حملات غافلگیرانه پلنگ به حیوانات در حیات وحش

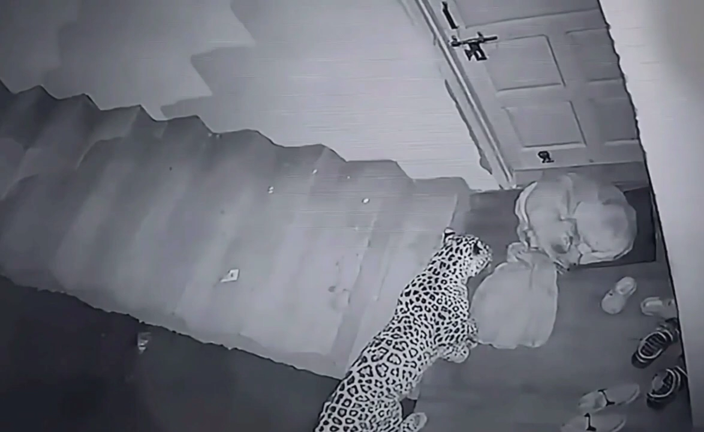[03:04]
و بعدا بالای سک حمله می نماید سک کشش فرار را می کند ولی با سک مجال فرار دادا نمی شود